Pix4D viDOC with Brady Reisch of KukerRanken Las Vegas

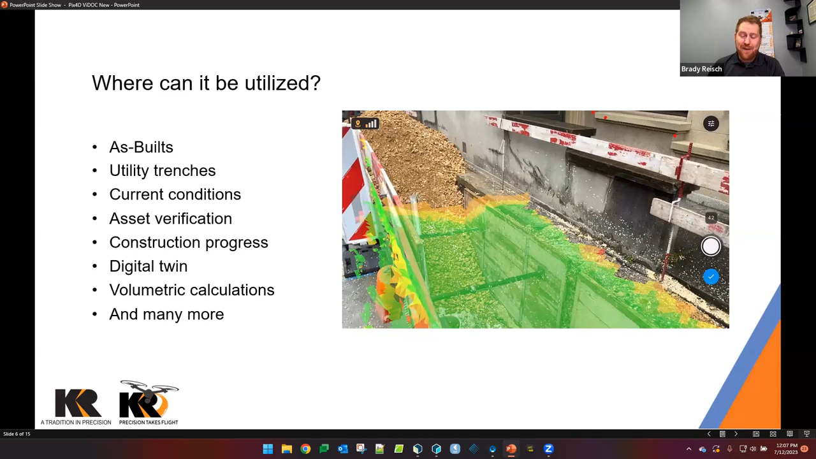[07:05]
walking around with your cell phone and many many many many more there are so many different use cases we can't go over every single one with you so i'll leave it up to your imagination and if you think you can do it we can probably do it get in touch with me and we'll figure it out with you so
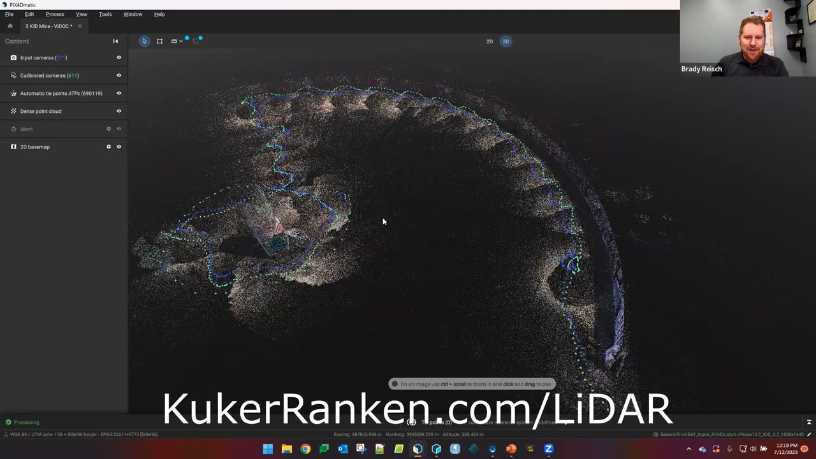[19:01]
looks incredible so if we move in we can see i apologize my computer's thinking here i've got a lot of things running in the background
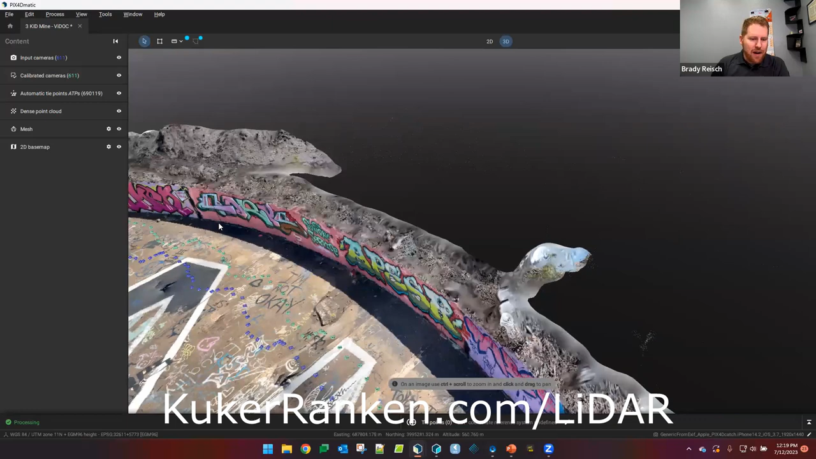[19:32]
had uh walked and where we had a corrected data as we were processing the uh
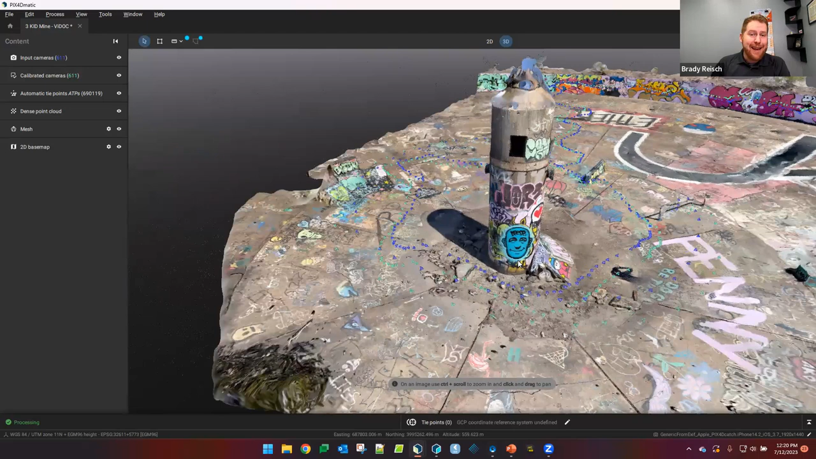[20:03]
from a cell phone so then the next one i want to show you here is something a little bit more utility based um is a culvert so this culvert system here we went through to process this information within matic and we created uh the mesh here so we can take a look at it uh visually it looks better through uh through the lunch and learn or if we come in this was a visual inspection to see
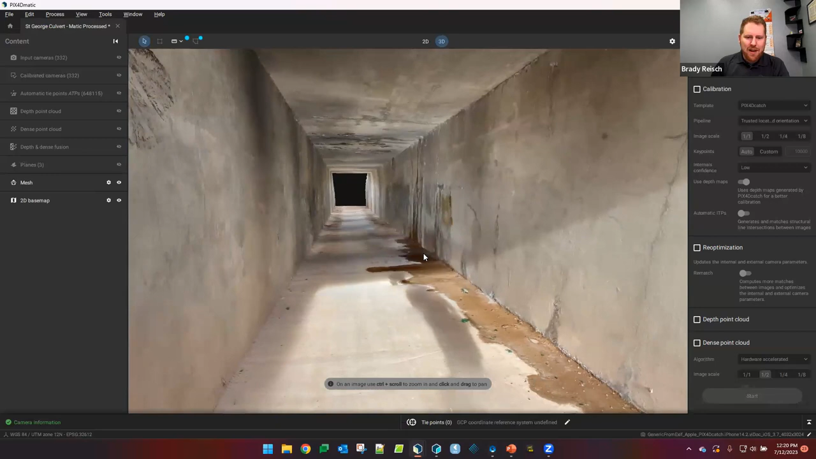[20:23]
where we have some problem areas we can see that there's uh water there is uh wetness coming through from somewhere right so we can help determine what the best course of action would be
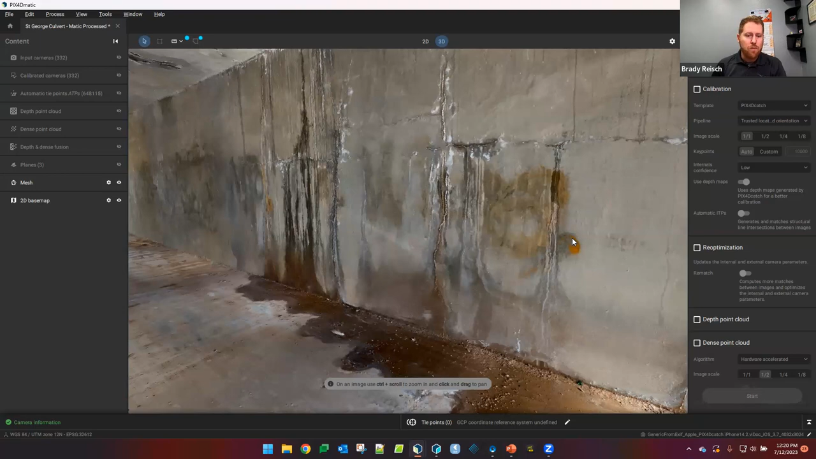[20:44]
to remediate or to resolve this uh from all this water and everything else coming uh into this area so this culvert i think was was a great um example and you can see certainly on the uh on the roof here on the ceiling there's a lot of a lot of
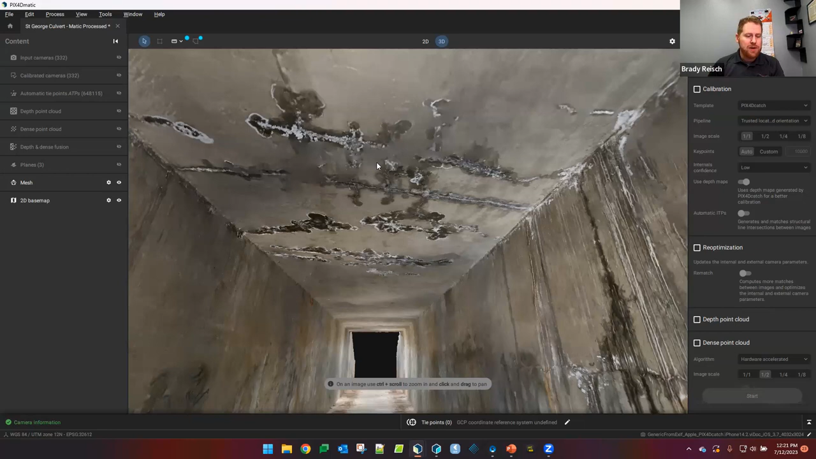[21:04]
takes their their phone with their bite out system and all they're doing is just scanning so an incredible amount of data that we can extract from a cell phone it's it's just incredible uh from here we
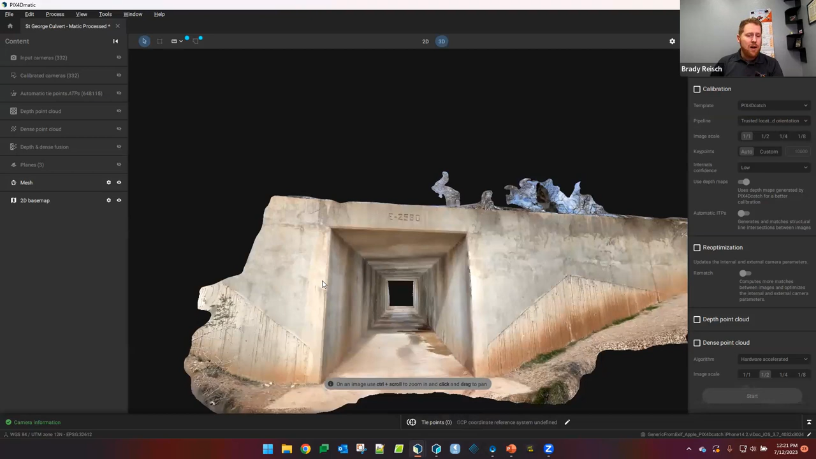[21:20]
can then export this information directly to picture 40 survey as i mentioned before we